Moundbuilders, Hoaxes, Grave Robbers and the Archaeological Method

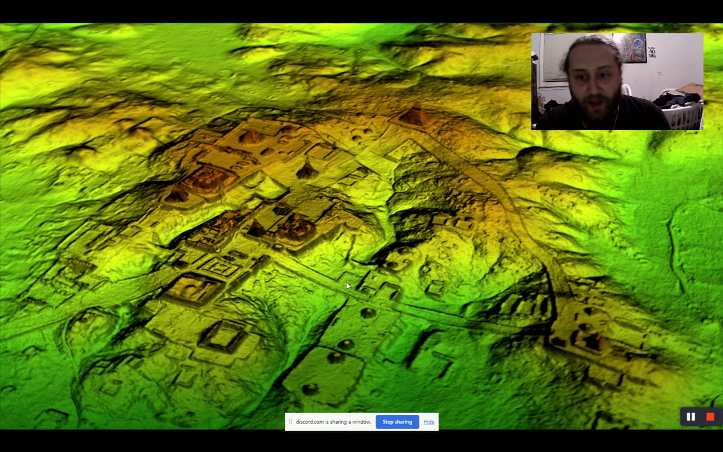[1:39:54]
this one that was found via lidar i think last year i want to say yeah this is this this is like the 650 acre complex yeah yeah exactly which is a massive complex uh they found using lidar